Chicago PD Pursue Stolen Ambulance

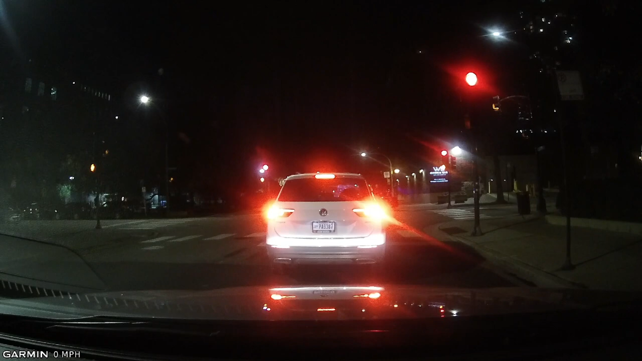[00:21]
That was weird as hell. I just had an ambulance with no lights and sirens on whatsoever come bombing through the intersection, followed by three police cruisers with lights and sirens going like, you can hear the third one just go, fourth one. Oh, they're definitely chasing this thing. Holy shit. Holy shit. Fifth one. Well, there you Somebody go. Freaking got an ambulance. City.